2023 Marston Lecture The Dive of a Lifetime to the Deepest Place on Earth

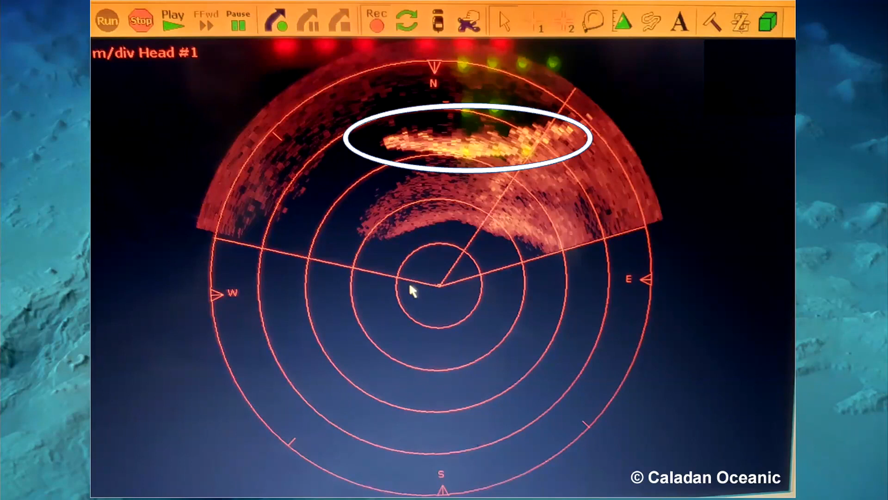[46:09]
Roberts that was found with the Mesotech sonar at the front of the submersible. And the instrument that we used gave us similar data. So here I am operating the sonar.